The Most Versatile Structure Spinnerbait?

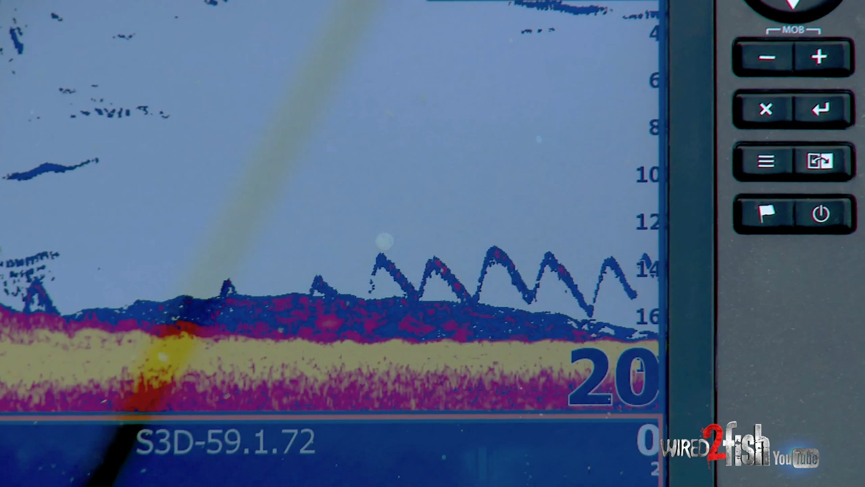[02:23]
pumping it off the bottom, you know, pulling it off the bottom. I like to get in contact and have it deflect off the stuff and bounce off the bottom.